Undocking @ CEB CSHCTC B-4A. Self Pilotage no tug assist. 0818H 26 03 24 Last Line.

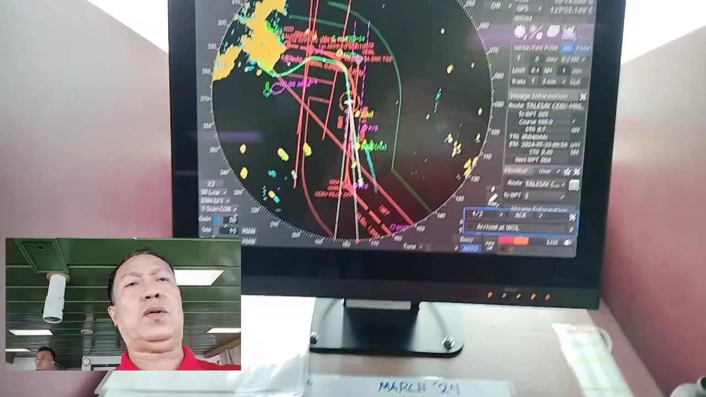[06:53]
Our maneuver, we are coming from the side and we are already on the channel. And like this here,
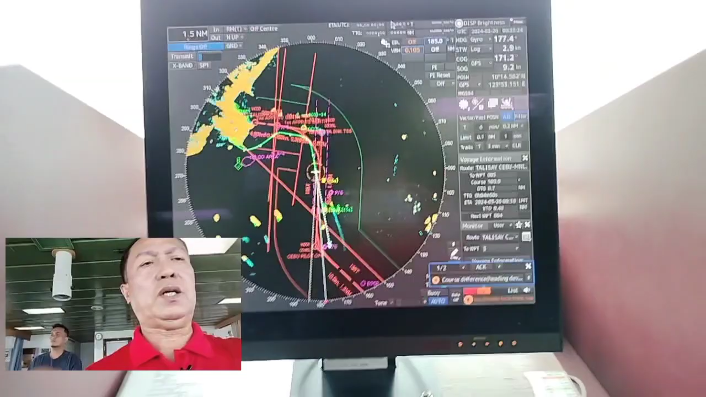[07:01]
from this side we go here and then we are already, presently we are here.